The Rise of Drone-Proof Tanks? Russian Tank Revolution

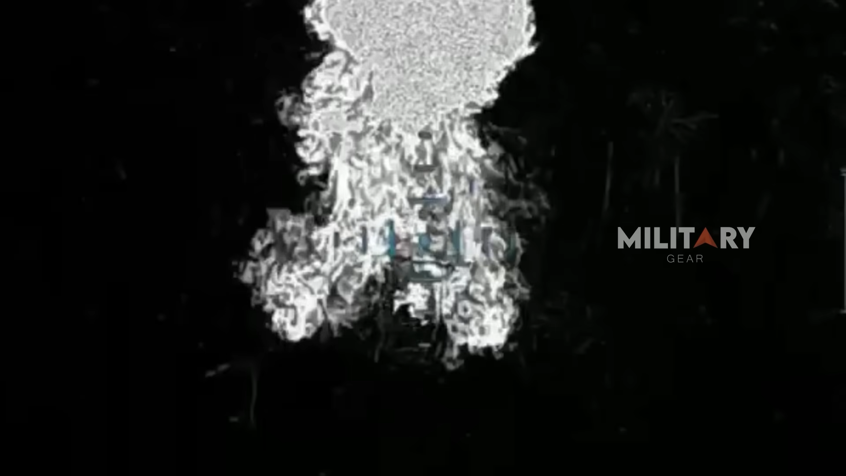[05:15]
The open rear of the BMP seems to be covered by coils of steel hanging low, seemingly to prevent direct attacks.
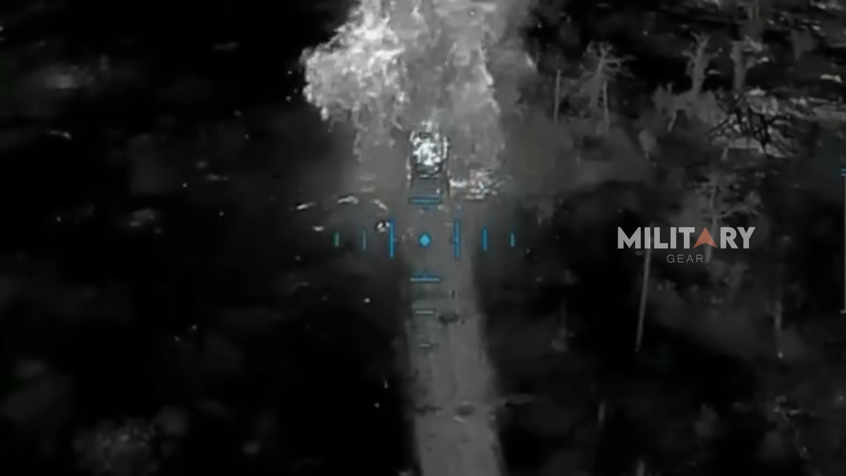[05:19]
However, the most striking feature is the thick protruding hairs from its sides,